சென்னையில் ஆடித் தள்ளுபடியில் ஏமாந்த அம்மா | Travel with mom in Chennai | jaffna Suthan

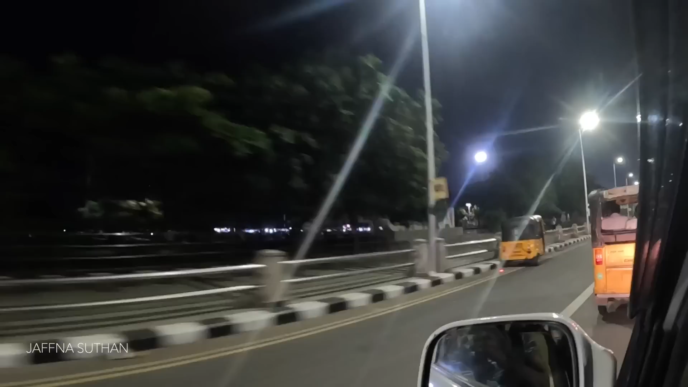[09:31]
சுந்தர் இயக்க கடைக்கு போகிற பிளானில் போய் கொண்டிருக்கிறோம் இந்தியாவிலாம் எம்ஜிஆர் சமாதியெல்லாம் கடந்து தான் போகிறோம்
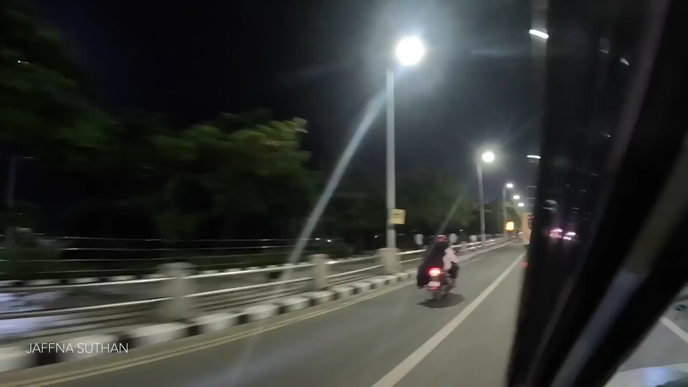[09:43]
இந்தியாவில் பாருங்கள் சென்னை எப்படின்னு சொல்லி இப்போ ரெண்டாம் தரம் மெரினா பீச் அடிக்க வந்து நிற்கிறேன்